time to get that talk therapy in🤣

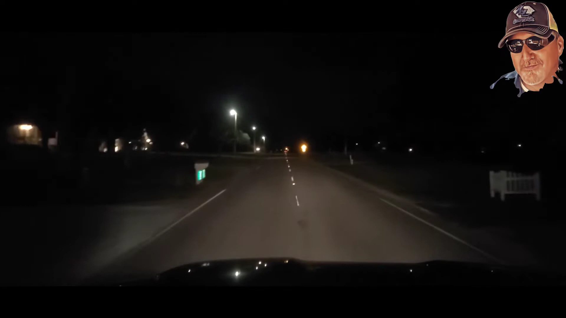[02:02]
Oh my goodness, we're heading down Enoch Road this morning, early this morning, before the hustle and bustle begins. Some of you might ask, why do you start so early in the morning, Mr. Jimmy? Well, the thing about it is, I like to be ahead of the game, you know what I'm saying? I like to be ahead of the traffic, I like to be ahead of all the hustle and bustle and all the chaos going on,
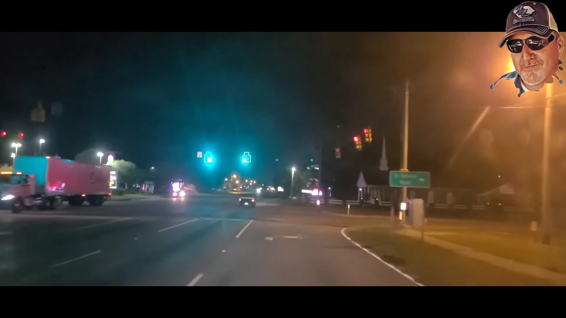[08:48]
Make this right here. Get to the starboard side. All right, here we go on El Bethel Road. It's a nice, beautiful road right here. 45 miles speed zone on this road right here. Yeah, they usually have one of them harassing people with a badge, hide out in the bushes or whatever, try to catch somebody speeding on this big old open road. Oh my God, somebody on speed.